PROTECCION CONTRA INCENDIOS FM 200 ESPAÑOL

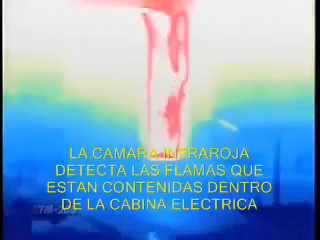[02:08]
The infrared camera detects the flames, contained and shielded inside the metal cabinet.